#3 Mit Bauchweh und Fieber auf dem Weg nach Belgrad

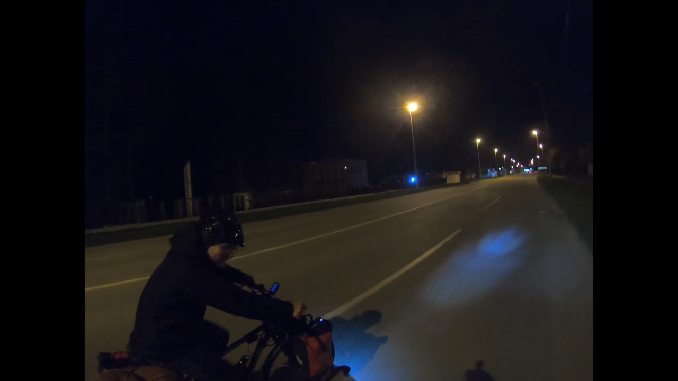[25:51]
Die erste Nachtfahrt. Ja. Erste Welpe. Viel Verkehr, wenig Verkehr. Gute Nacht.